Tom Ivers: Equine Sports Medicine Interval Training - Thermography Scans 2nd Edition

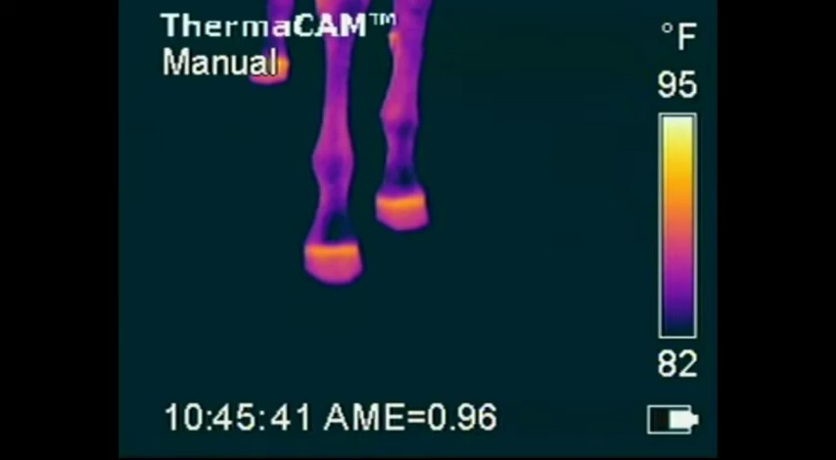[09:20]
On screen: scale top 95°F, scale bottom 82°F
okay, now as we look at this new horse, we're starting out with the same shot, which is semi-frontal, about 45 degrees,
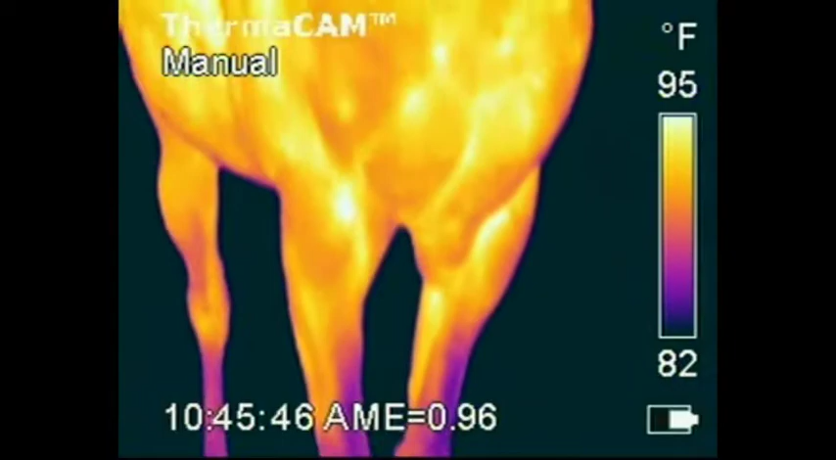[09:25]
On screen: scale top 95°F, scale bottom 82°F
and that's because we've got a lot of equipment set up to test these two cameras against each other,
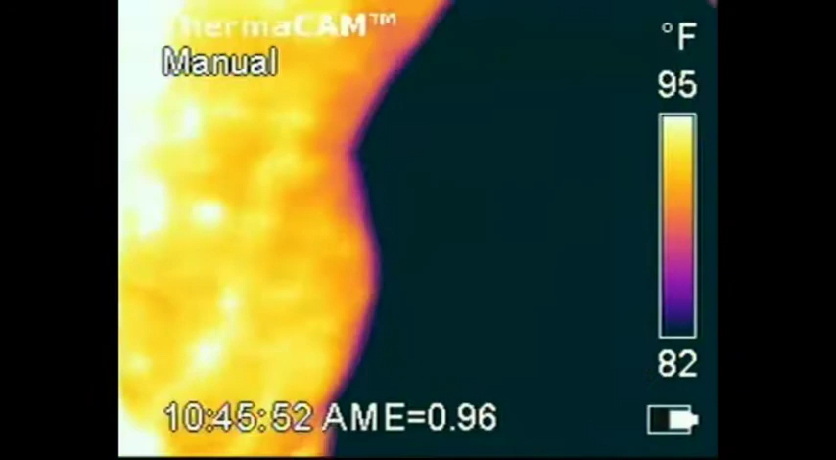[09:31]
On screen: scale top 95°F, scale bottom 82°F
and normally the front shot would be straight on to the front, but I'm coming in at a 45 degree angle because the other camera's over there straight in front of the horse.
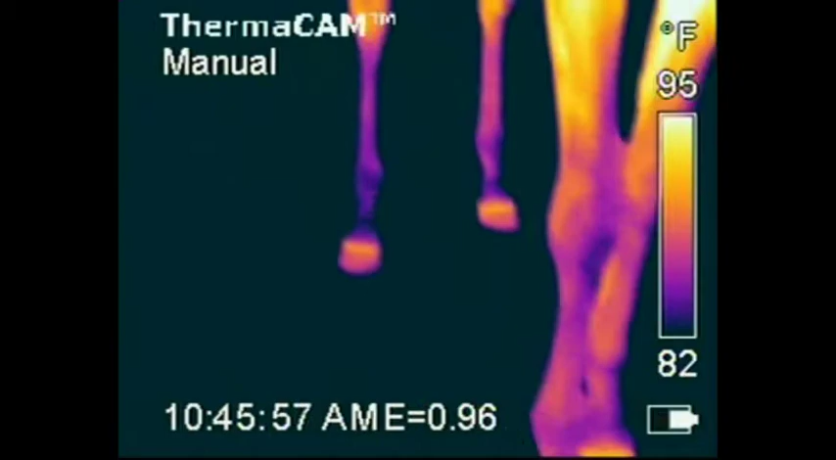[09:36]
On screen: scale top 95°F, scale bottom 82°F
In this horse, we see a little bit of hock, low hock. That hot spot in the hock down low shouldn't be there.
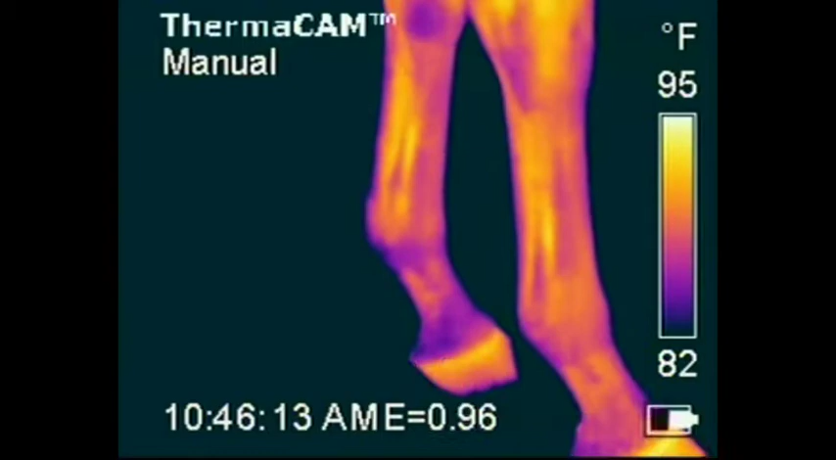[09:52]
On screen: scale top 95°F, scale bottom 82°F
We're seeing pretty normal tendons. Now, this is the way a normal tendon will look to you. There is a channel between the tendons and the cannon bone that carries some blood vessels down through it, that normally is a little bit warmer than the rest of the leg. And as we can see here, you can actually see the suspensories and the tendons visibly.
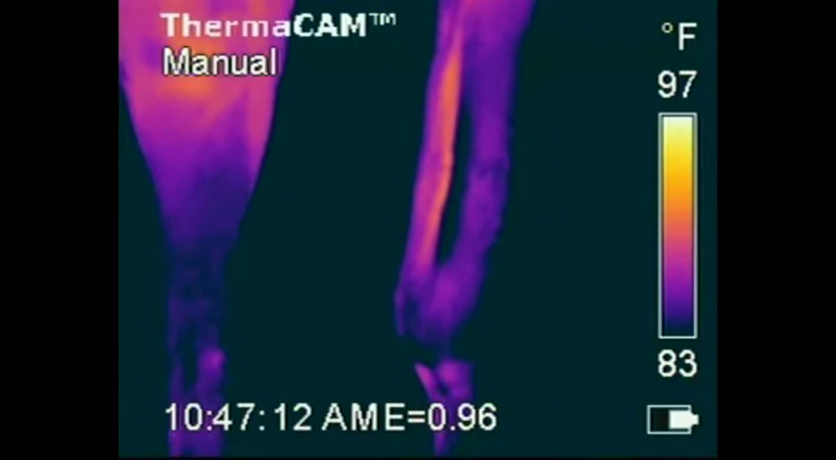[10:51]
On screen: scale top 97°F, scale bottom 83°F
There's that low joint in the hock. I've moved my temperature window up so that everything looks cooler, but it just makes the hot spot stand out. And right there at the top of your picture is a little bit of a hot spot on that hock.
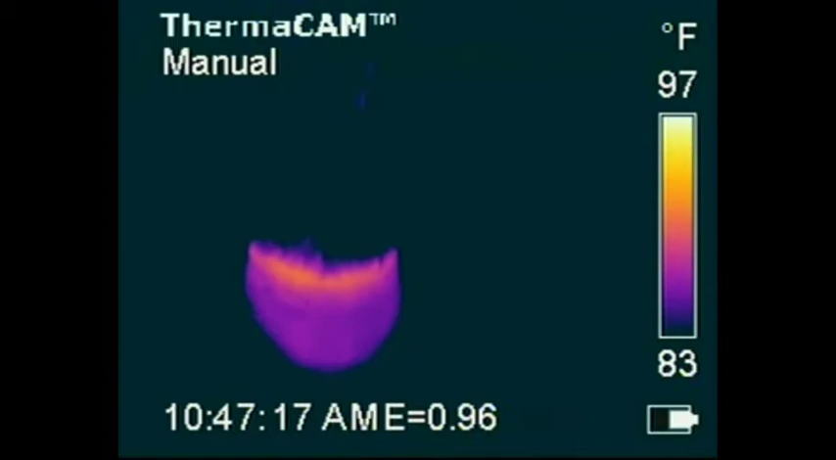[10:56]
On screen: scale top 97°F, scale bottom 83°F
Good looking coronary bands. There's the hot spot. Just went by. Now we're going to look hard at that. Well, we're not going to look. Well, yeah. You can see how confusing a video of this can be to
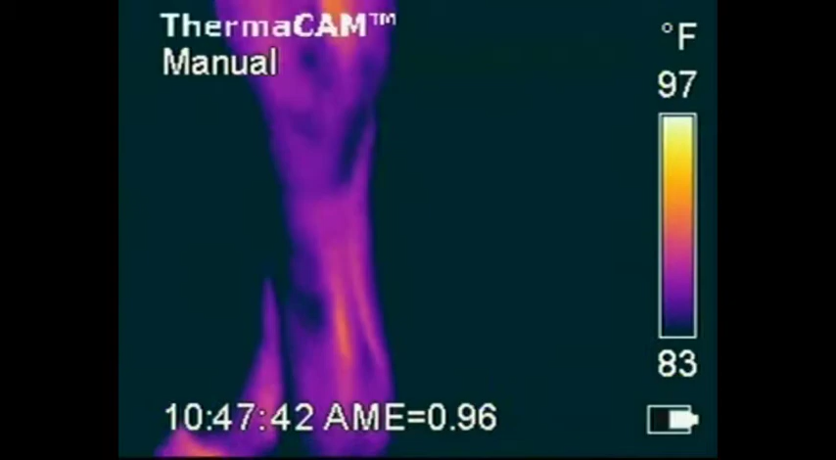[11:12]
On screen: scale top 97°F, scale bottom 83°F
to an owner of a horse, you don't want to do videos. What you really want to do is shoot still pictures of the interesting places that you encounter. Because there's a lot of this kind of thing. You're walking around, you're trying to look at the things you want to look at. Now we're looking at a foot.
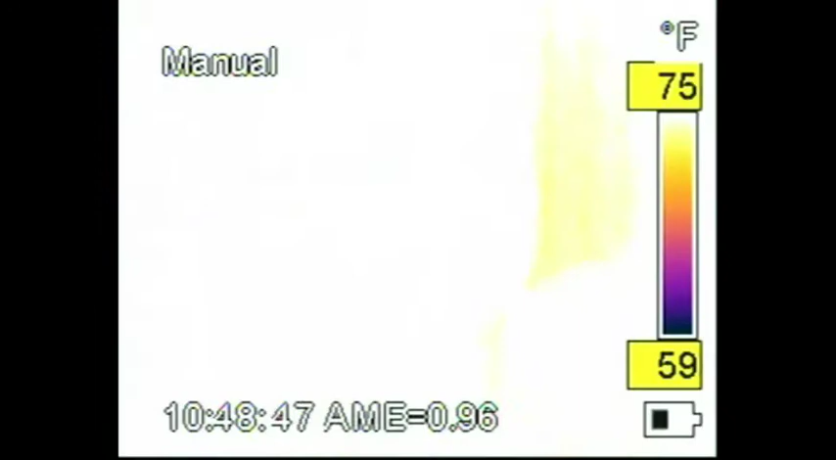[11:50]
On screen: scale top 75°F, scale bottom 59°F
They're cleaning out the hoof right now. And as they clean it, we can start to, well, we changed our window too low.
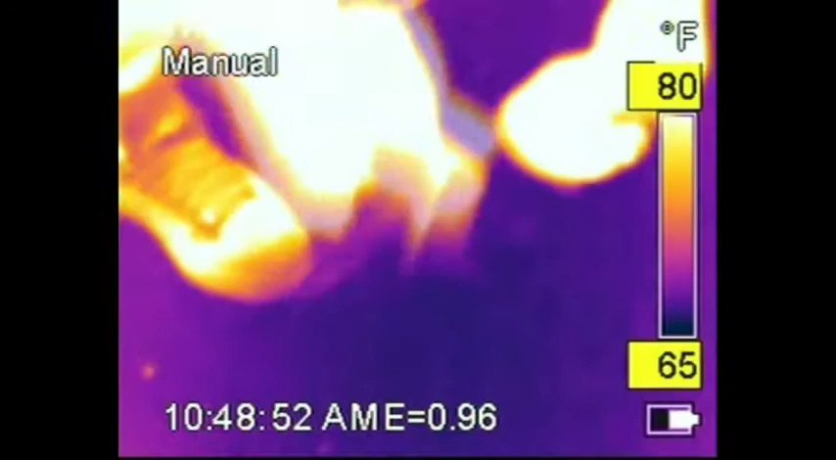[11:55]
On screen: scale top 80°F, scale bottom 65°F
Now we're going to move it back up as soon as we can find that foot. There it is. Okay, now we move the window back up.
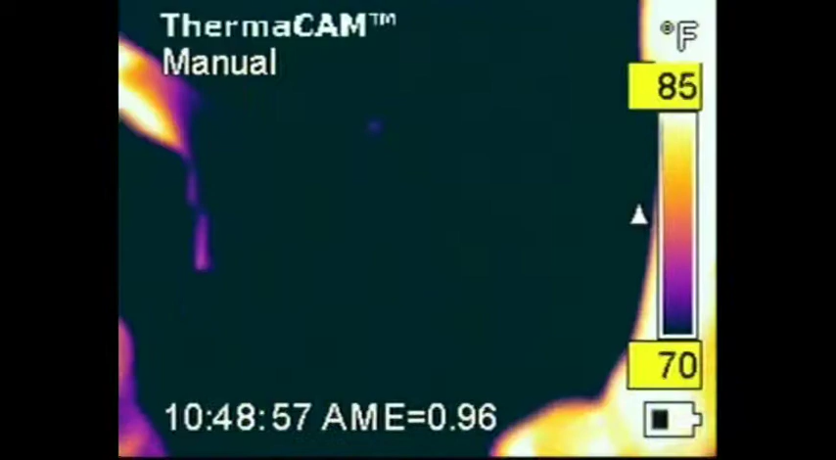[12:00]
On screen: scale top 85°F, scale bottom 70°F
And we can start to see what's going on inside, underneath that foot.
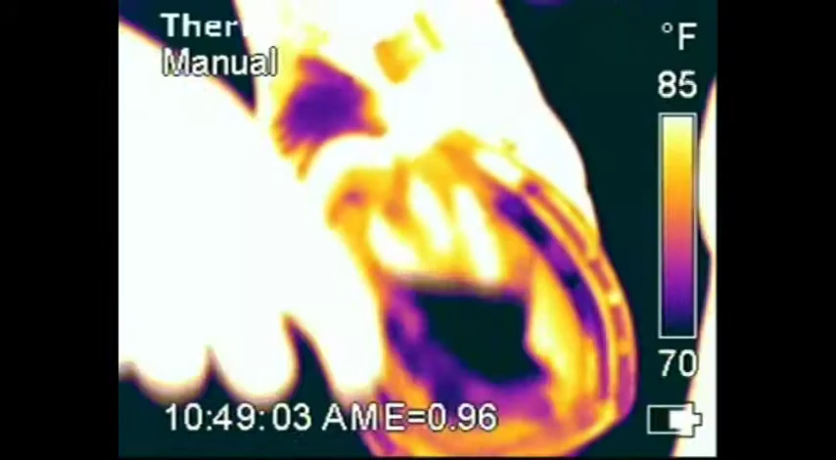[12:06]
On screen: scale top 85°F, scale bottom 70°F
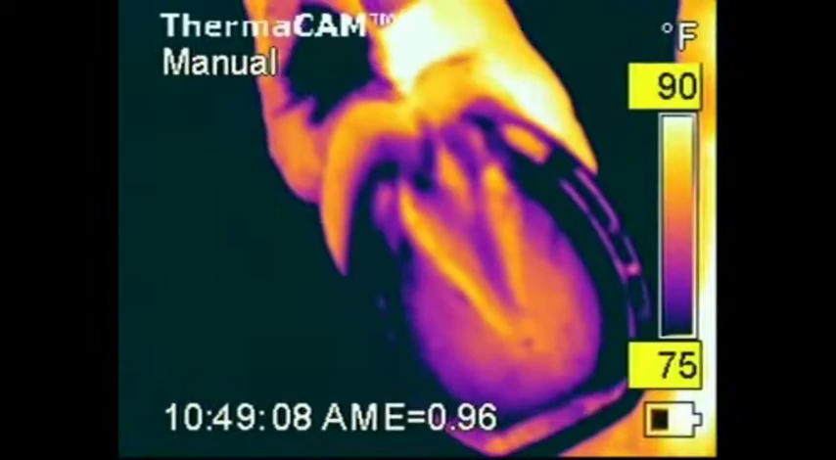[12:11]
On screen: scale top 90°F, scale bottom 75°F
And that's a pretty normal foot. There's a little bit too much heat
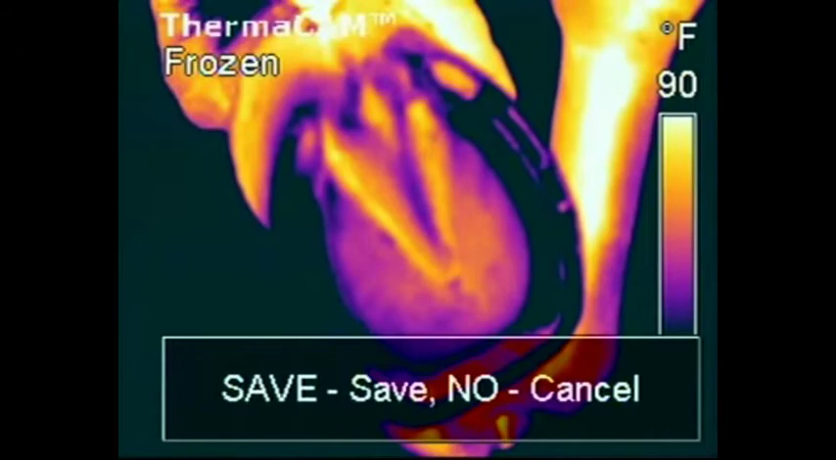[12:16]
On screen: scale top 90°F
in the sole just to the right of the
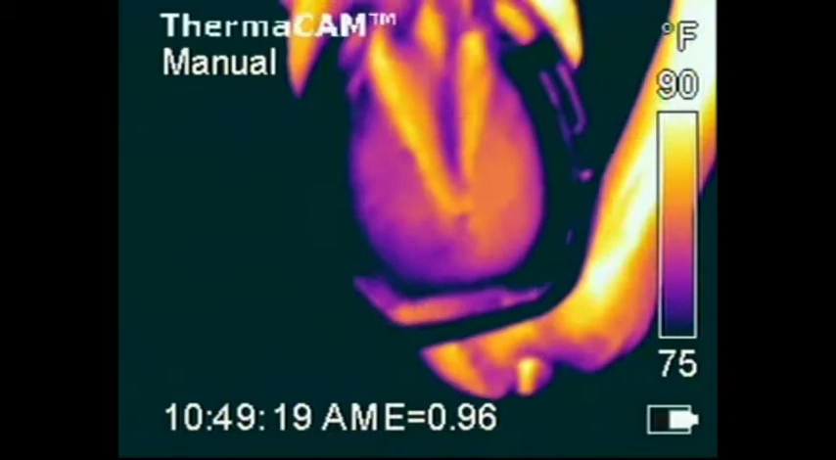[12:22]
On screen: scale top 90°F, scale bottom 75°F
clefts in the foot. But that's a pretty good looking foot.
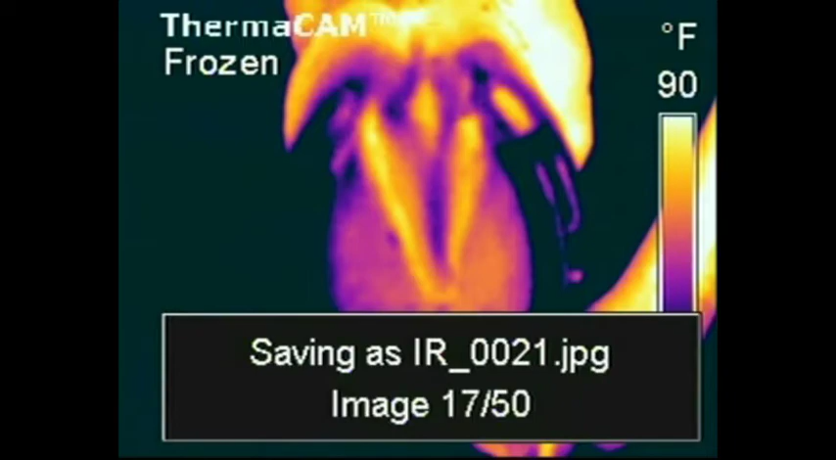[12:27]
You'll see some feet later on where you can really tell what is going wrong.
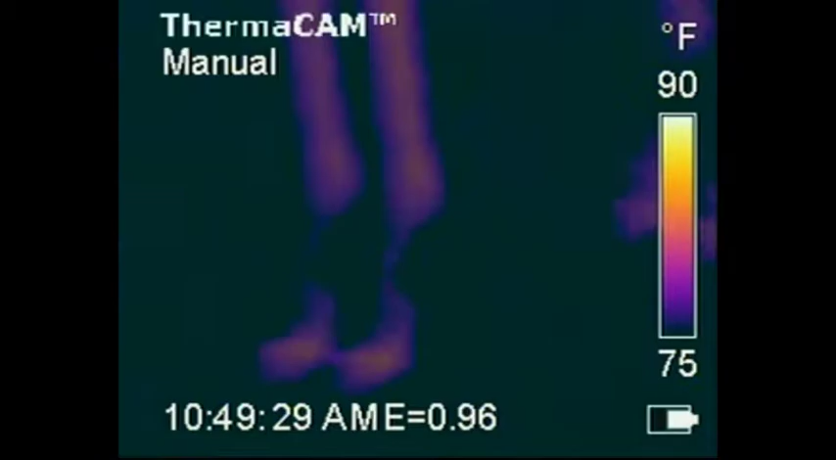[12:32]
All right, now we're dancing around the horse, and we've just changed cameras. Now we're at the Fleur, the $45,000 Fleur, called the Prism.
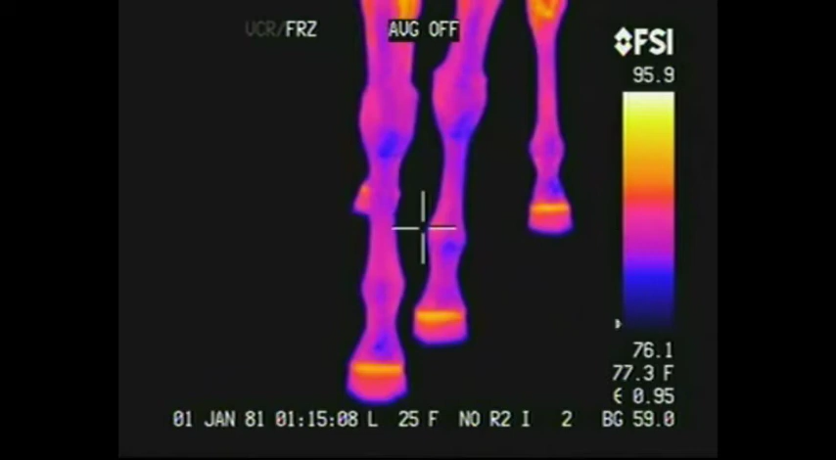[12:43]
On screen: spot 77.3°F
We have both of these cameras at Windy Ridge Farm in Washougal, Washington.